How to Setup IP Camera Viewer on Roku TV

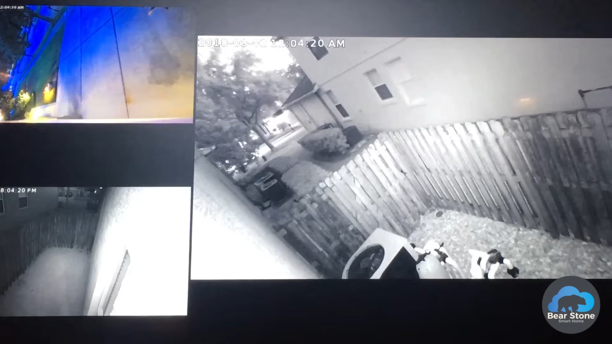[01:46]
They seem to work. There's, uh, you know, all sorts of tilt mechanisms and spin mechanisms so you can position it however you like.
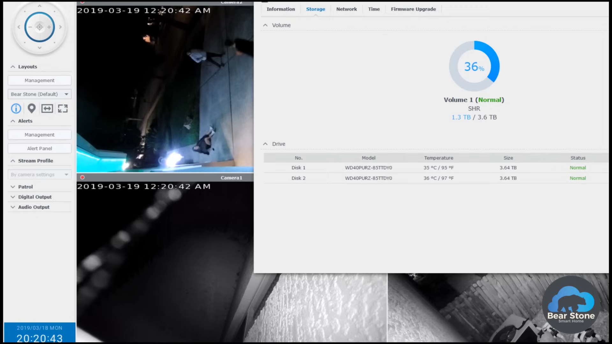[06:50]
It shows all cameras live view in the background. So I can leave this running on a monitor, just in my normal workstation. So I can quickly see a quick overview of the house. But I also want to show you the actual system.